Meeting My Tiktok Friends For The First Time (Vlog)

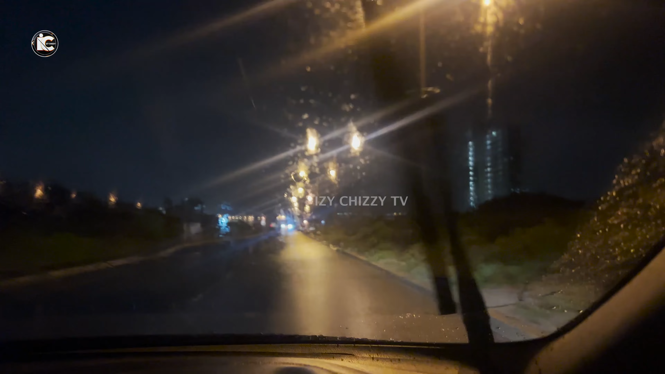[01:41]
It was supposed to be so nice and cool.
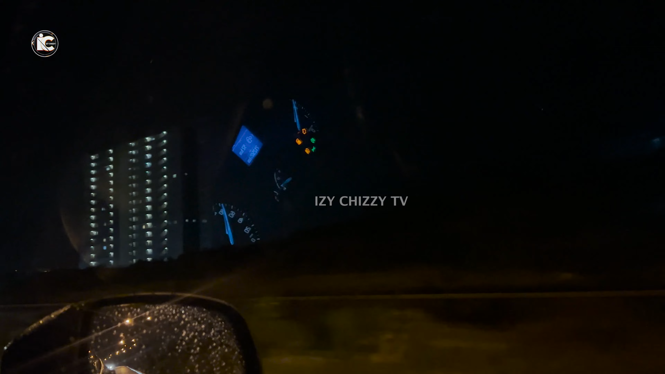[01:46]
And when I saw this view, oh my goodness, I decided to take a video so that you guys will see how nice it is.
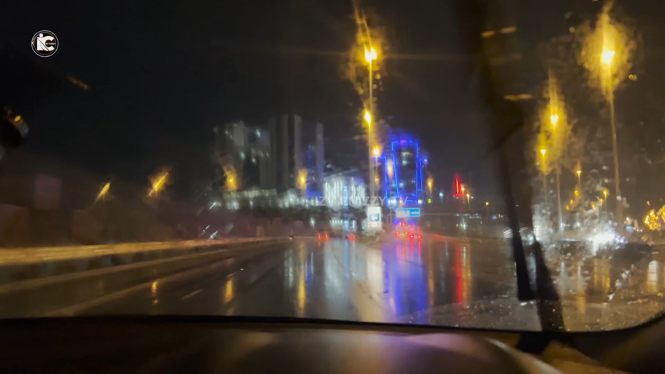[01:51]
Beautiful. Just look at the setting.